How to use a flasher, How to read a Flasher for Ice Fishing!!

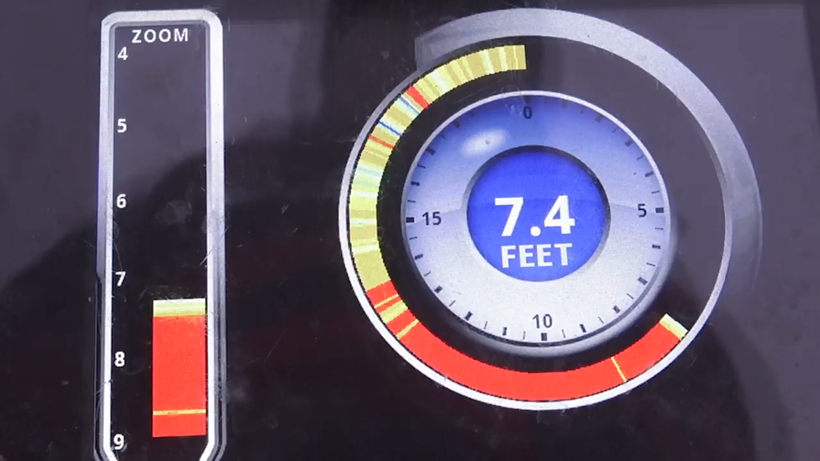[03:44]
On screen: depth 7.4 ft
So, if you, uh, if you have a group of fish and it's showing them down at like seven, you know, like say right now if I was, you know, dropping my jig down and there is a group of fish down around, you know, seven feet. I wouldn't drop my jig all the way down to seven feet. Especially if, as you're dropping down, you see one start coming in towards it. Just stop your jig right there because that's more than likely the level that they're at. Um, everybody, I always see people always drop it right down to the fish. And that generally doesn't work because you're dropping it below them.
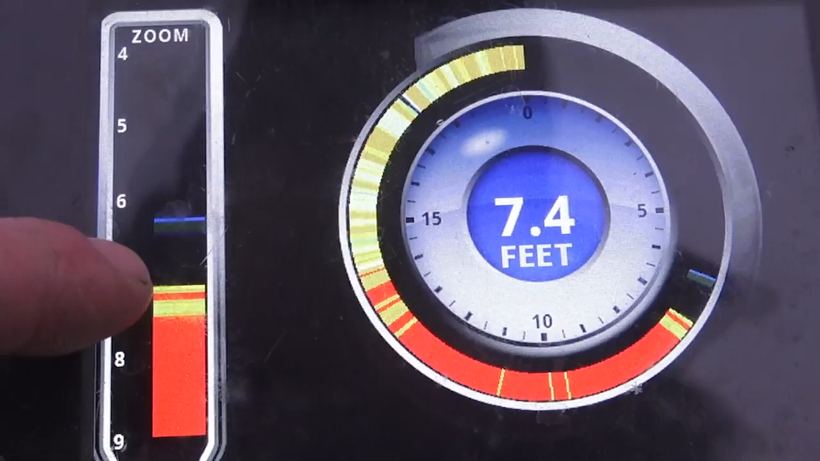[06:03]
It came from off the side, you know. So, that fish was over here off to my left or right in front of me, behind me. Wherever. But it was on the outside of my cone angle. Then when it came in, it appears that it's on the bottom. And as it comes up, it's just rising up to you. But, there's, let's see if we can pound bottom again. Get another, oh. I got a sheet of ice on my hole.